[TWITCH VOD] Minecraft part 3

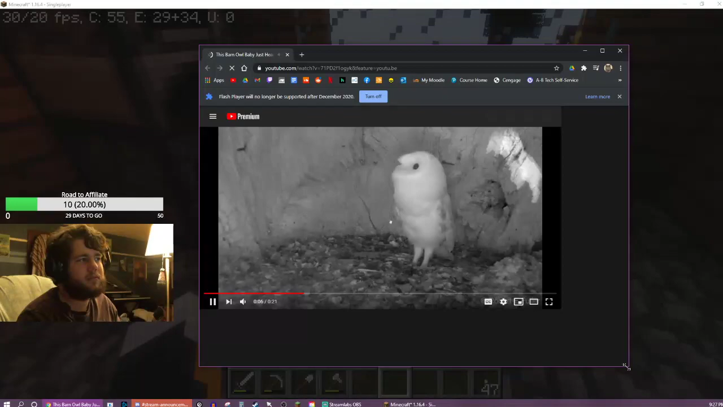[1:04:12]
Oh shit, no, I gotta watch this. What is this? Like a fucking a dash cam inside of a hole? What the fuck?